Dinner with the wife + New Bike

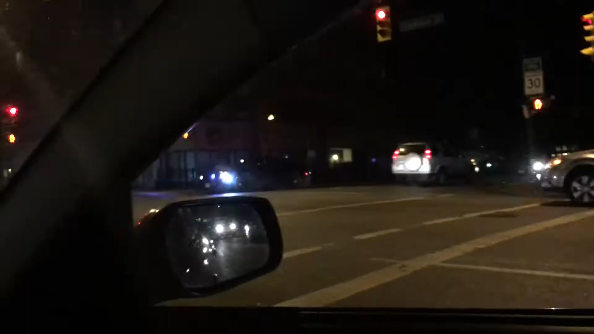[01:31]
So I just got home and there's cop cars all over the neighbourhood. Oh, what's up?